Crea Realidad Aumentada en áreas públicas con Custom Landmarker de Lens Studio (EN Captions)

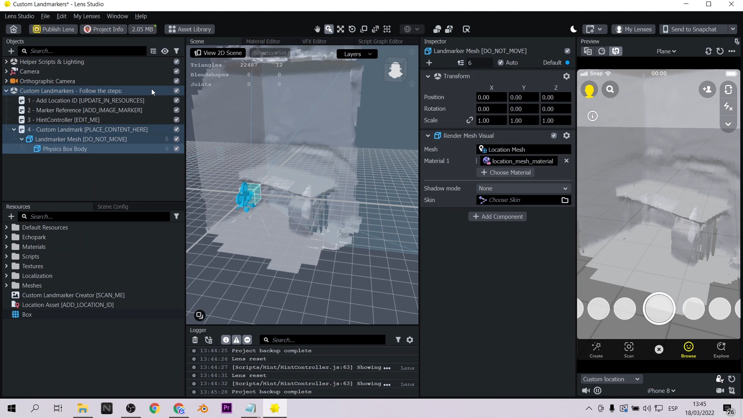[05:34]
Así que lo primero que haremos es crear una superficie para nuestra mesa. Crearemos un physics box body. Le pondremos un nombre adecuado. Tenemos que emular la superficie de la mesa.